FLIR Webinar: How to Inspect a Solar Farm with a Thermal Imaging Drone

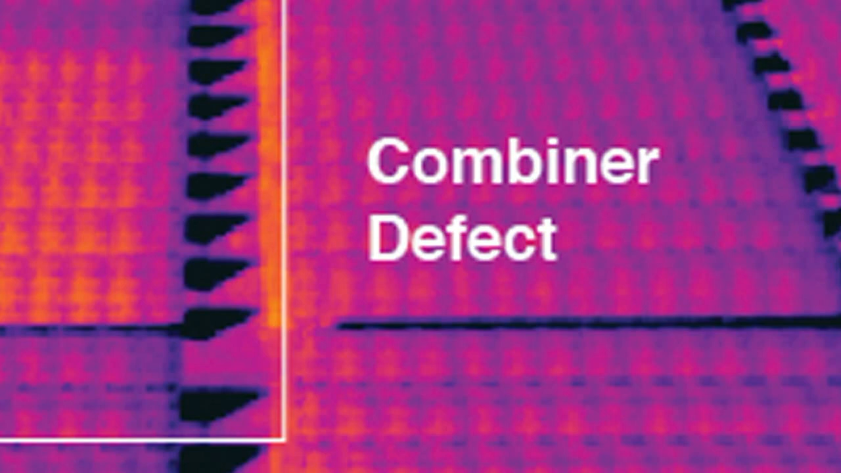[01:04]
An example would be showing a lot of different types of defects in the solar cells and that's the kind of information you can take and immediately put to use in the field.